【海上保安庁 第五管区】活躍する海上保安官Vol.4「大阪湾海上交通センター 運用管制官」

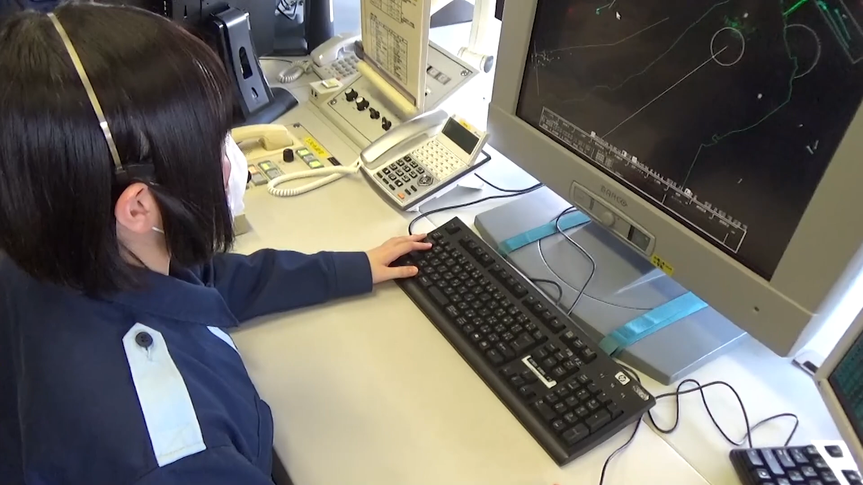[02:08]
汽船のこのままの進路速力のまま航行しますと、まもなく約5分後に右舷前方の船舶と著しく接近する恐れがあります。